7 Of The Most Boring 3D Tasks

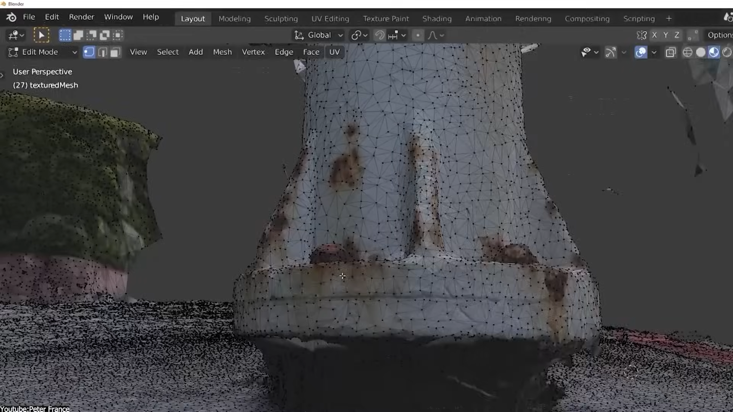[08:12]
You know, the process of deleting vertices, edges, and faces of your 3D modeled assets.
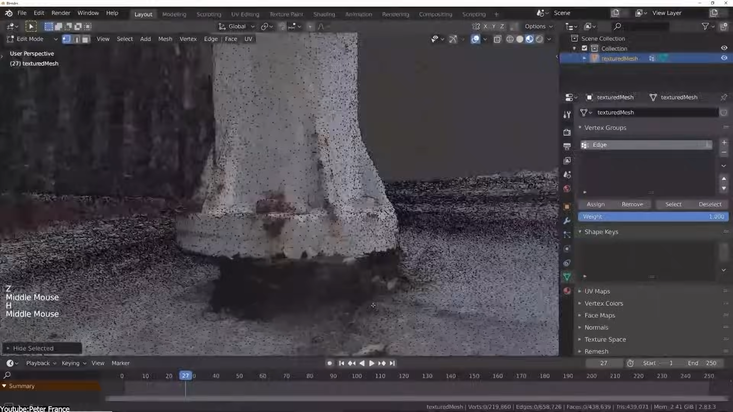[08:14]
I mean,
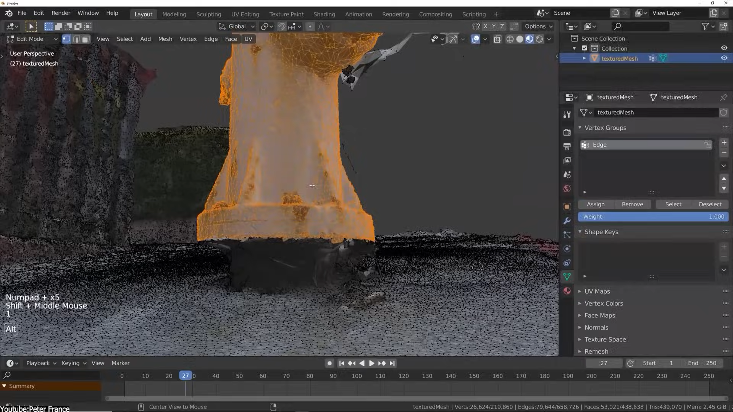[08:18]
doing it strategically and purposefully to improve efficiency and to reduce the poly counts of your assets. There is nothing new here, actually.